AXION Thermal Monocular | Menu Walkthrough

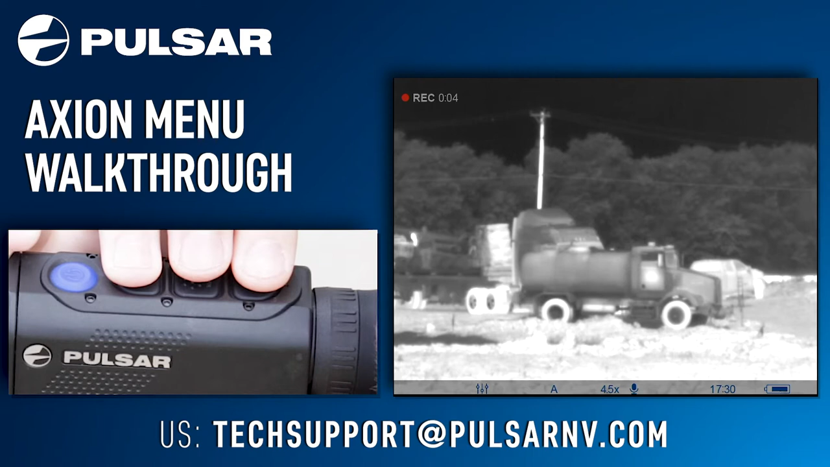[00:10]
the menu for the axion is quick and easy let's get started on the axion you have your menu button in the middle with a down arrow button and an up arrow button